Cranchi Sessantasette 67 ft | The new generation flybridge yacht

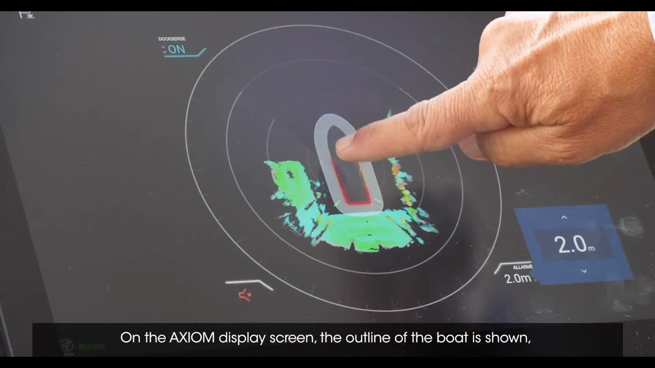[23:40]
la sagoma dell'imbarcazione e ricrea in
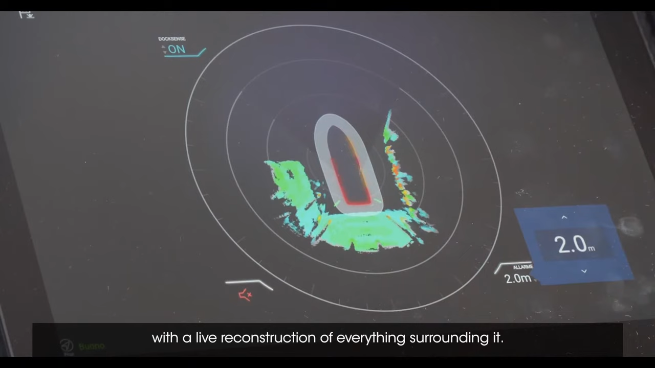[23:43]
diretta gli ostacoli che circondano l'imbarcazione in modo da poter dare un'immagine complessiva di tutto ciò che è intorno alla barca nel momento in cui sto ormeggiando.
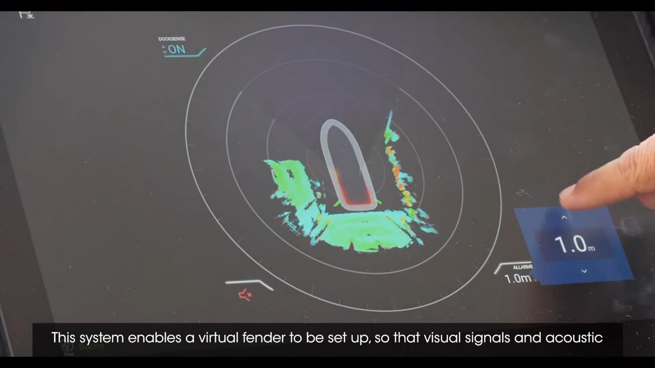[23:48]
È un po' un sistema simile a quello che utilizziamo sulle nostre automobili.